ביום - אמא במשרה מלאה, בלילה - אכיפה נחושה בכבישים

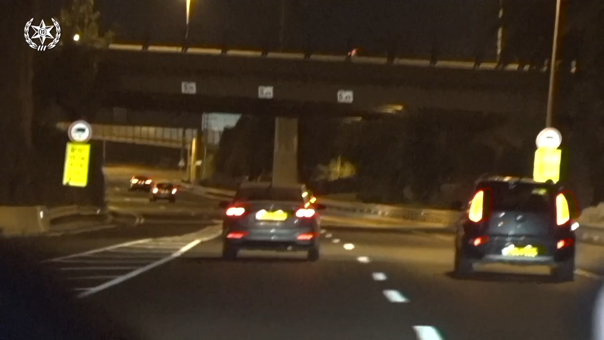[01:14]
השירות באגף התנועה זה שירות שהוא מציל חיים, ואנחנו פה בשביל לשמור על ציבור נוסעים ומשתמשי הדרך. אתה עלה פה במחלף, אתה לא ממשיך לנסוע על היאלון.